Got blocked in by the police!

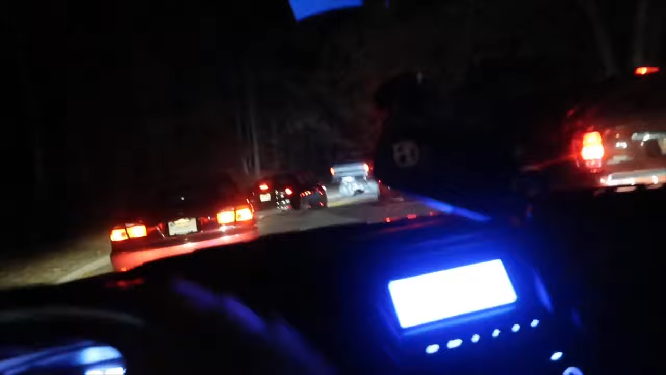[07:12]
guys, the police is blocking the one entrance, but we're stuck at this one right now. Fuck. You know where we're going? Nah, bro. Guys, there's a long ass fucking line to get out.
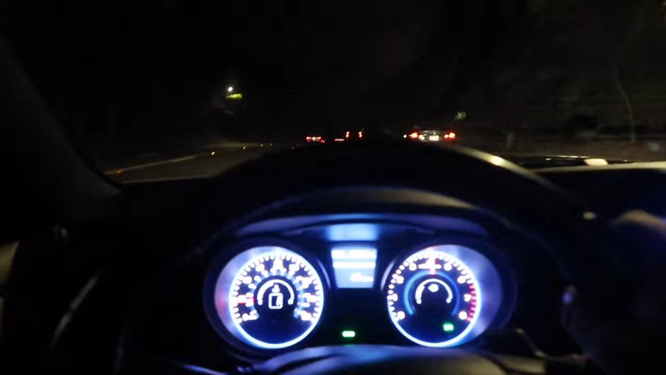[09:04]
There's not really a way to go, guys.
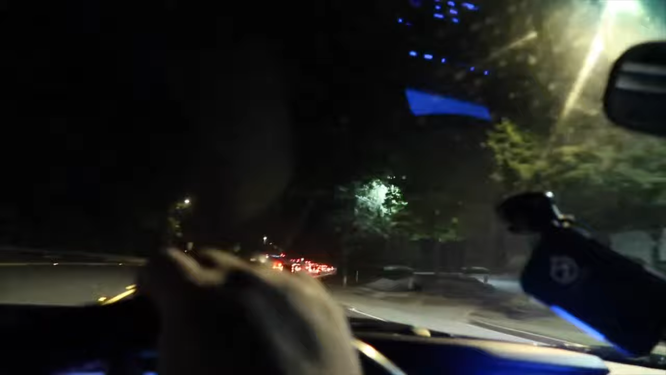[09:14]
Trying to get a good, oh fuck, they have it blocked off right there.
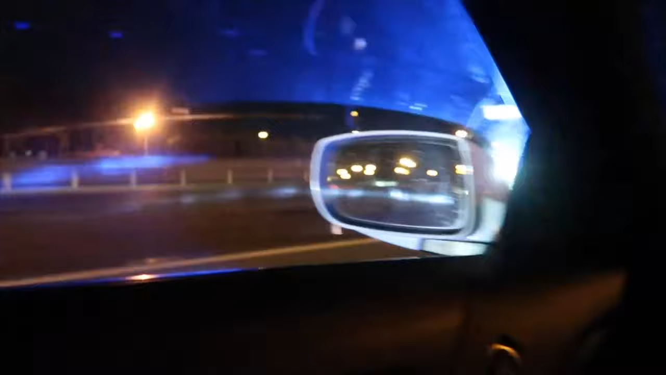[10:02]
Guys, someone else got pulled over. This is like the fourth person I've seen. Oh, dang, that sucks.